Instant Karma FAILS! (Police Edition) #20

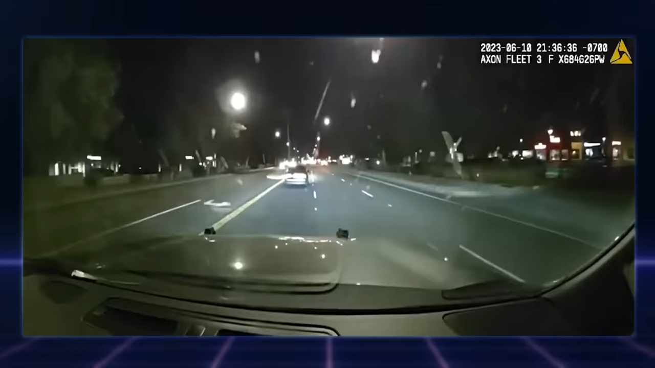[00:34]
This driver was ready for a high-speed chase when officers used a tire grappler causing the man to come to a complete stop. Hands up! Hands up! Hands out the window! Do not move! Walk back to my boys!
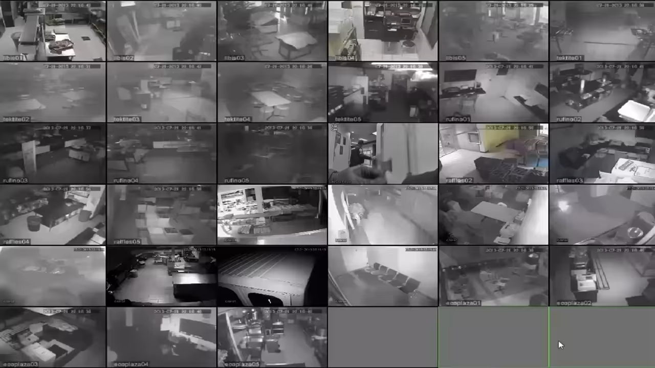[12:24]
He was caught on cameras inside the building burping the worm. And police watching weren't too happy when they had to confront him about manhandling his ham candle.